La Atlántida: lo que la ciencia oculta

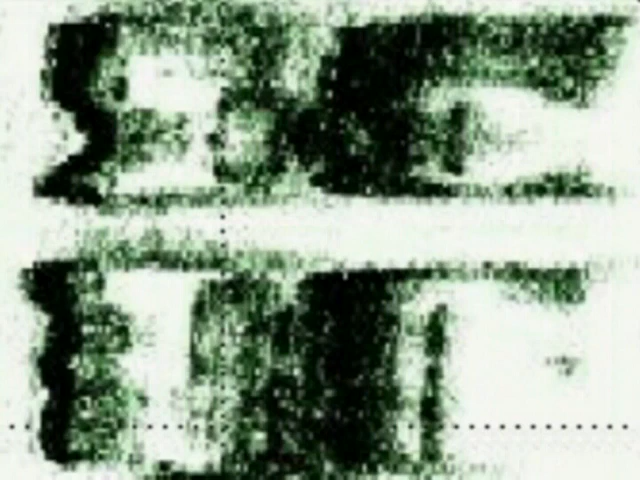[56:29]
Imágenes captadas con sonar y cámara de vídeo permiten identificar claramente estructuras ortogonales, edificios e incluso esfinges.
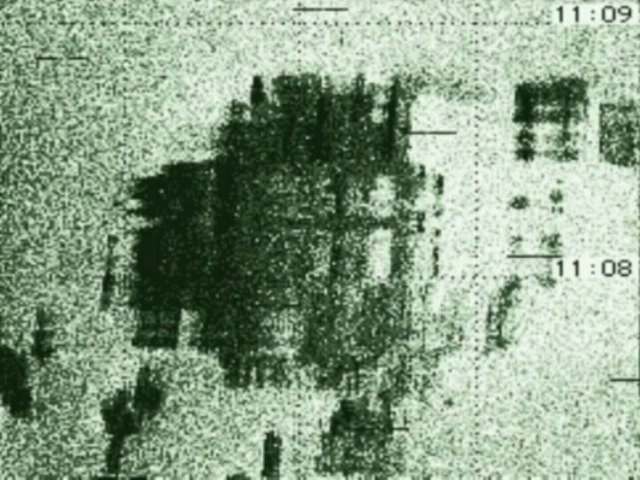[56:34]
Dichos científicos hallaron cámaras cuadradas rodeadas de gruesas paredes, estatuas o elementos megalíticos con figuras geométricas.
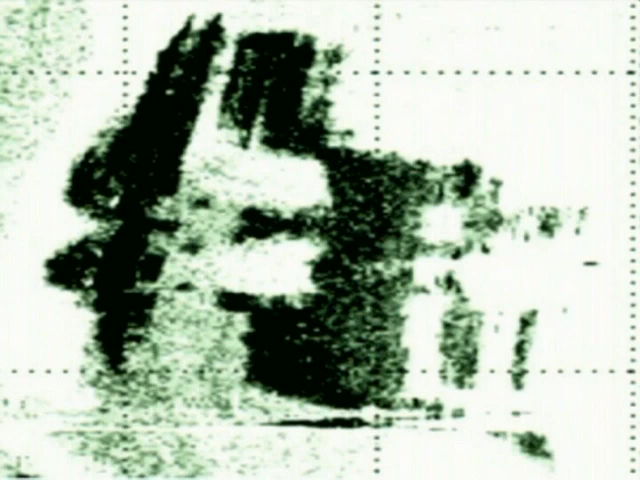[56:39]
Ambos consideran que su origen es indiscutiblemente antrópico.